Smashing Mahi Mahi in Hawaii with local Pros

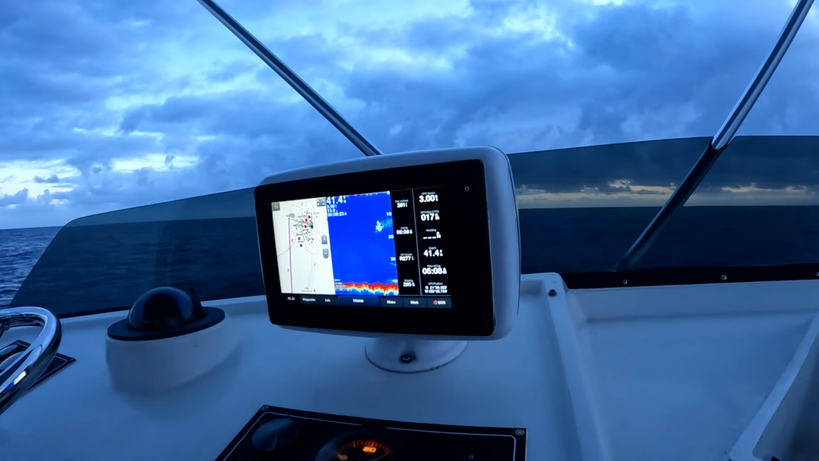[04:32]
Yeah, it's like 80 feet, 90 feet, but it's pretty stacked with bait over here. Yeah, that's awesome. Jay, are we're gonna be trolling for the bait or is it just up and down?